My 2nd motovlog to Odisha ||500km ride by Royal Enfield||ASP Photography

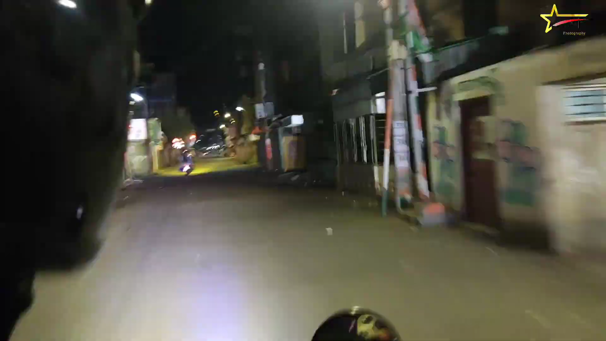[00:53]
তো এখানে এই যে আমরা এখানে রেল লাইন ক্রস করছি,
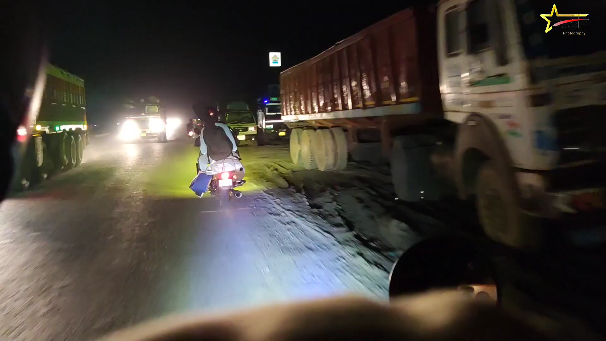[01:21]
এই যে এখন 34 নম্বর ন্যাশনাল হাইওয়ে দিয়ে যাচ্ছি।
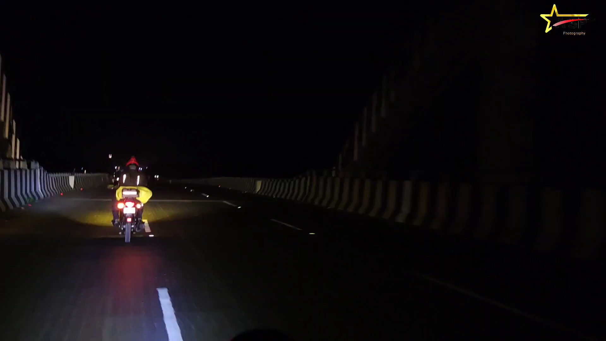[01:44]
তো রাতের রাস্তাটা দেখতে কতটাই না সুন্দর লাগে। তো এখন ভোর হয়ে যাচ্ছে,